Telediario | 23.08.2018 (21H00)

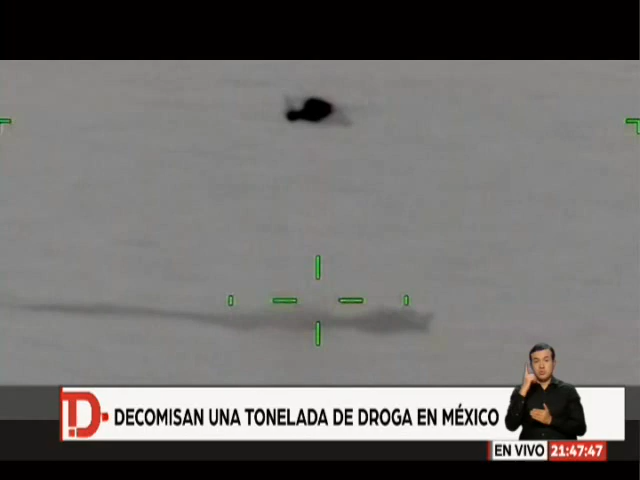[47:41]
Por otra parte la Marina de México decomisó una tonelada de cocaína en 599 paquetes a bordo de una lancha rápida en Guerrero Cuatro personas fueron detenidas El operativo se realizó durante una vigilancia de rutina cuando divisaron una lancha rápida y un barco con carga sospechosa por lo que se desplegaron buques,